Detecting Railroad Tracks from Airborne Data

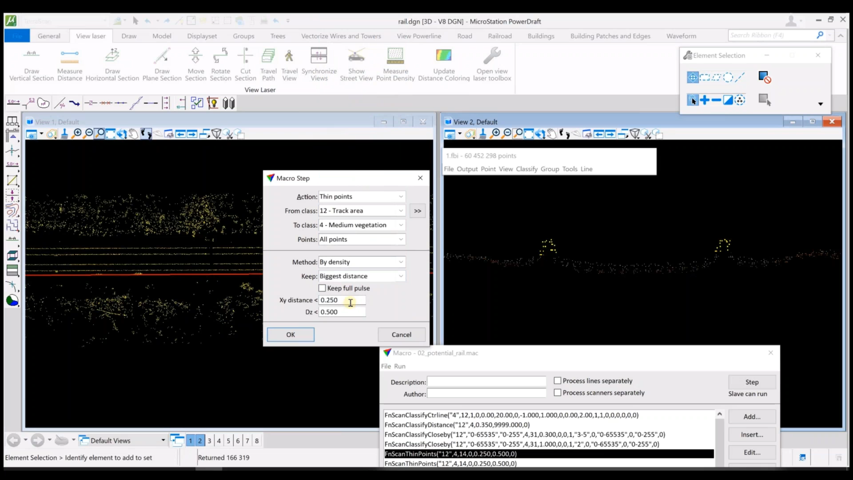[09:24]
Points would be classified back to the vegetation if by biggest distance. There is another point which is higher. So the aim is to keep the locally highest point.
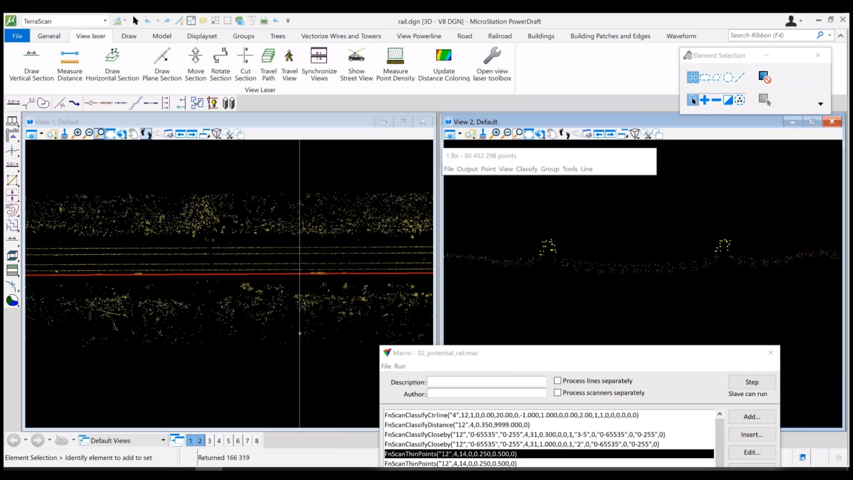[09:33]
And then this spacing 25 and 50 centimeters. If it gets something lower than it keeps the highest point.
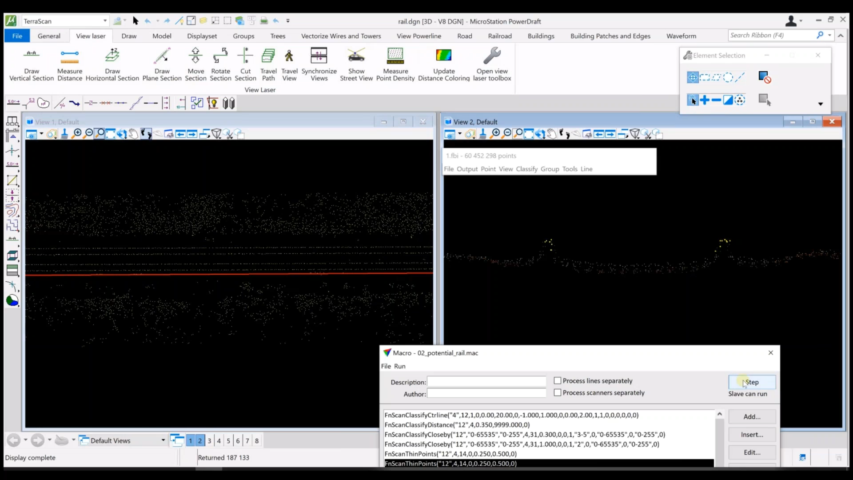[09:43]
And this track area class the yellow one. Will be used for actual finding rates.
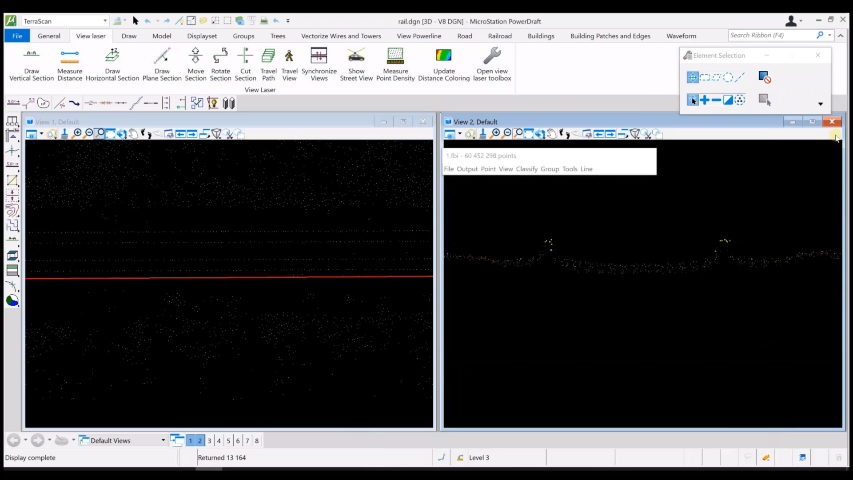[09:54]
The same line strings will be used as a guidance lines. Which gives the general direction in which we have rails. And after selecting those lines strings. Find rails tool can be started.
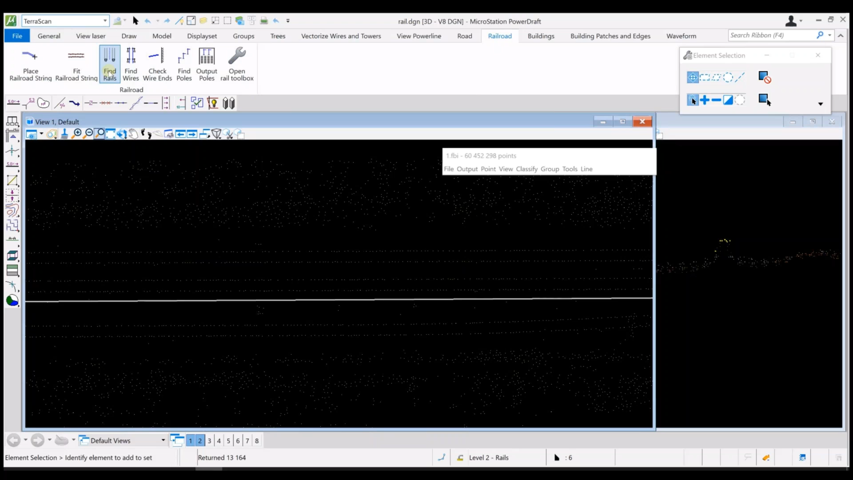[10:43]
So now there are two options in find rails. There is a choice find using rail section. And as I mentioned from track area now that detection will happen. So rail section is the previous tool of find rails for mobile data. Where cross section shows the the shape of rails. Another option rail top hits is a new.
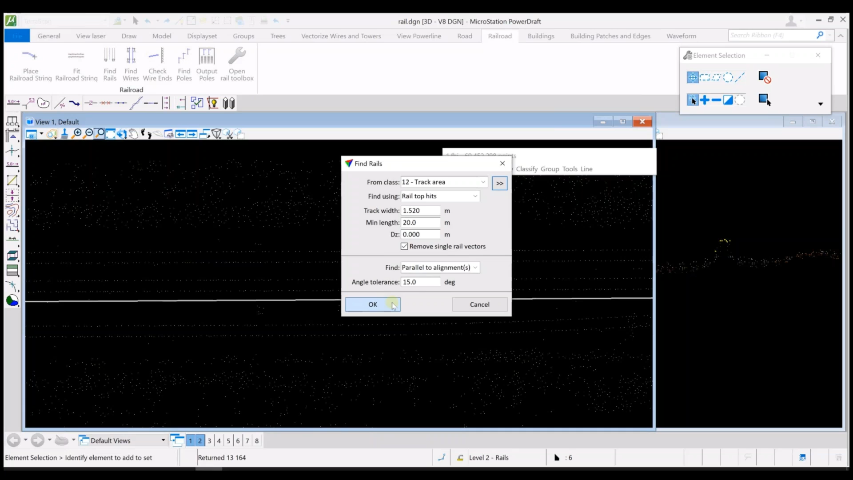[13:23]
Everything what is not running. In approximately the same direction. Software will eliminate. So after clicking OK. You can see the result.
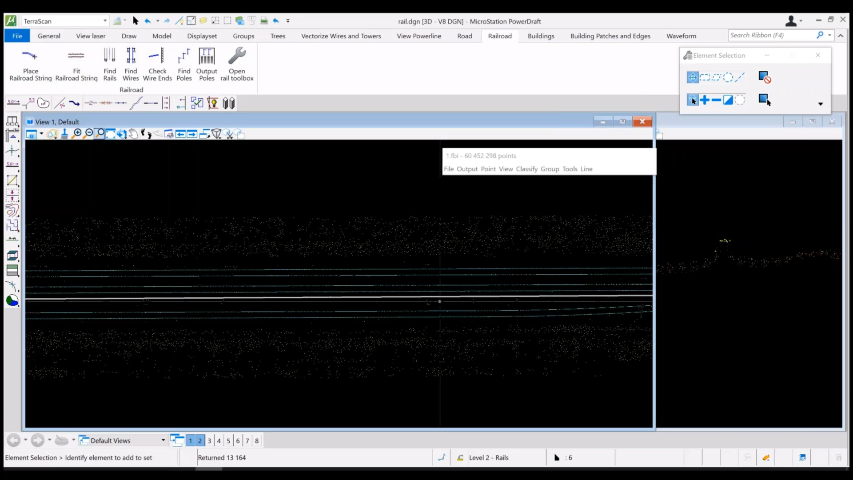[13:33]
Just turn off the guidance line.
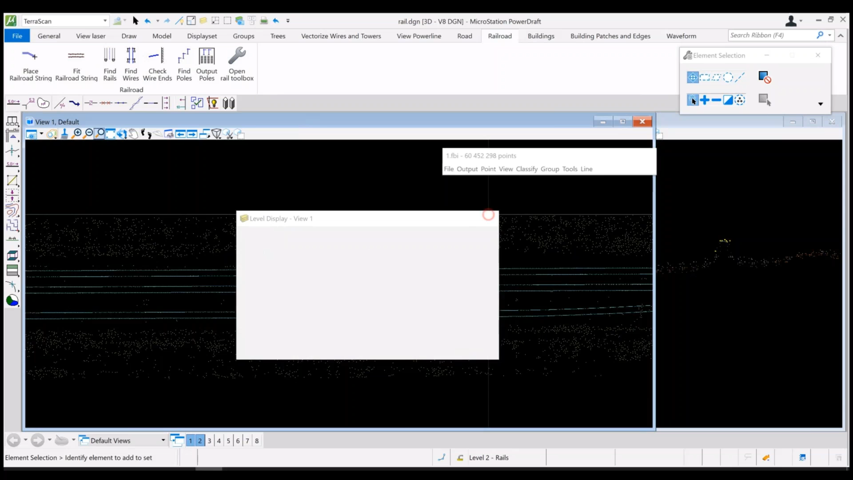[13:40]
And the blue lines represents the thematically drawn vectors. There's some false findings near rails. The dense vegetation on special terrain was detected.
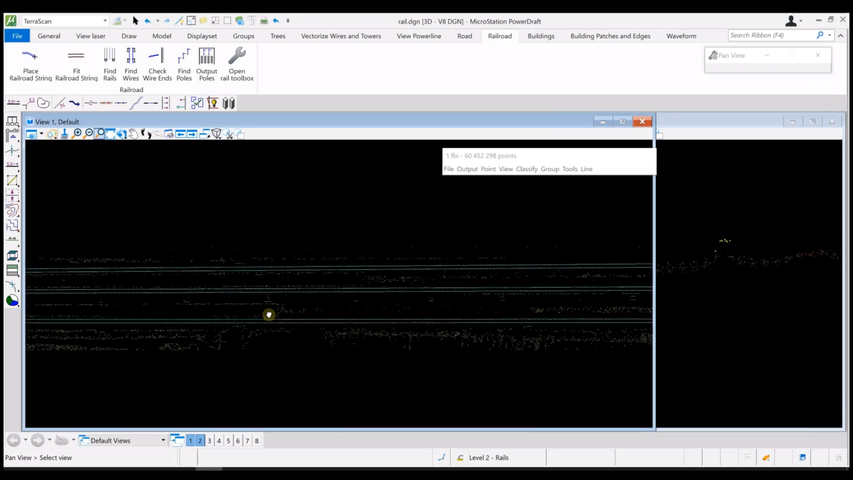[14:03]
Or also in where the tracks merges.
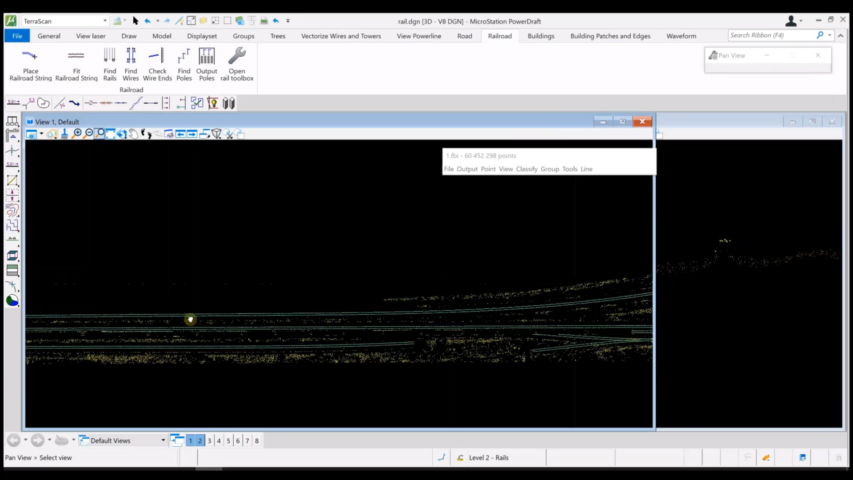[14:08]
But on the straight lines.
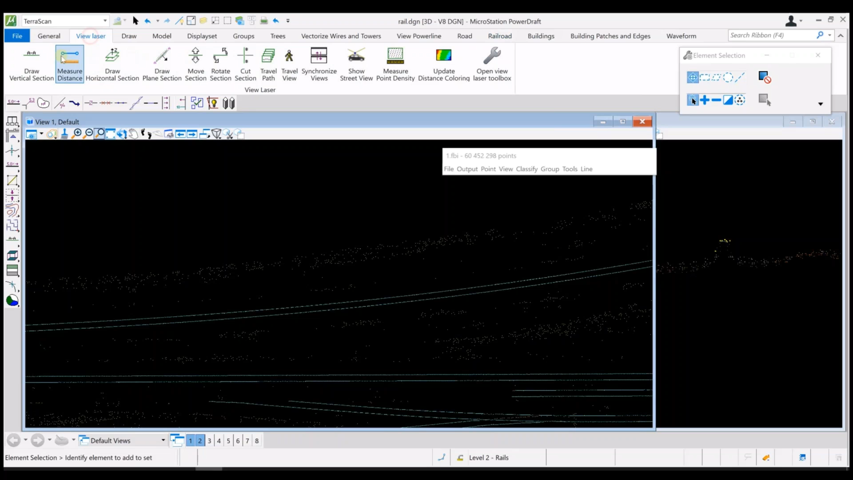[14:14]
It does quite good detection. Also the result. The vectors are in 3D. So here in the section. You can see that. The vector goes along. The rail top hits points.
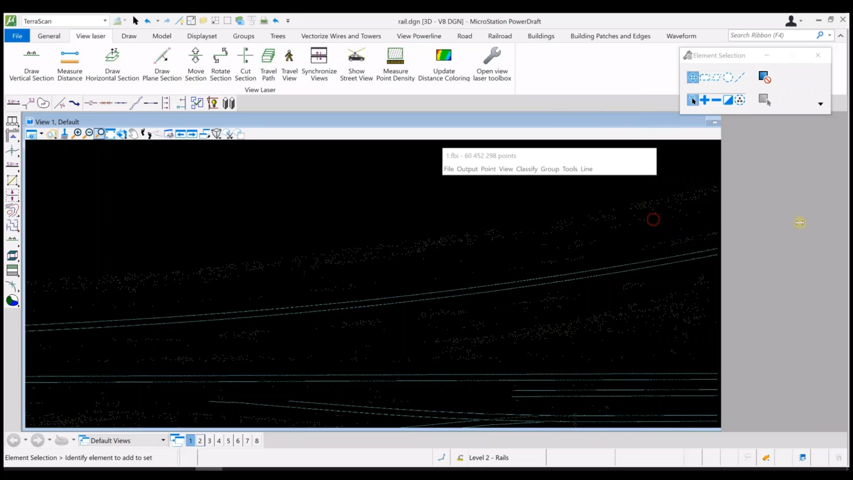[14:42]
And then the final thing. Is just move those lines.
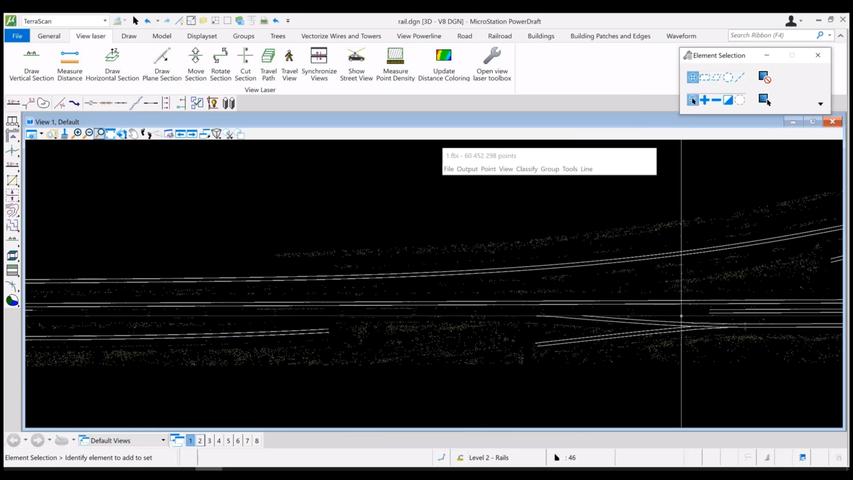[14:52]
In Terra Modeler. So first select those. And then here for example. We can see that the line is a bit wiggling. And it can be. Improved with smooth and linear element tool. This is the new tool. In Terra Modeler. And it is good if vectors has many vertices. There is possibility to modify.
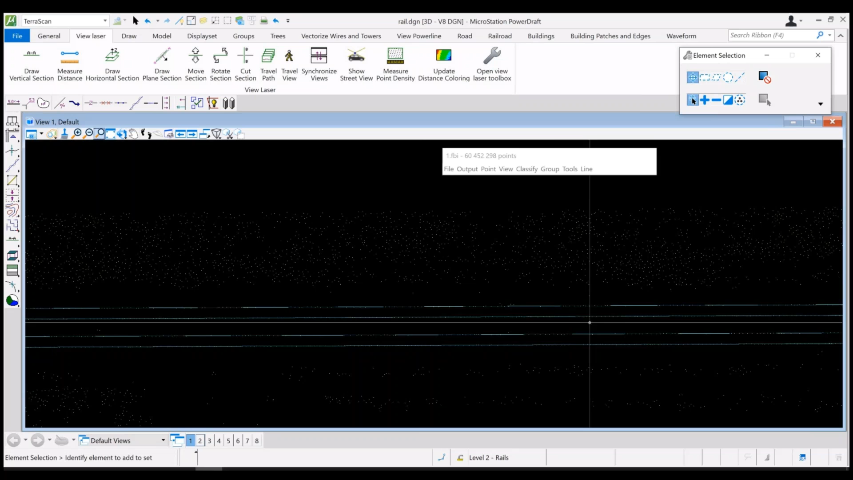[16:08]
And smoother. And after. Doing those. Steps. This is the final result. Vectorized.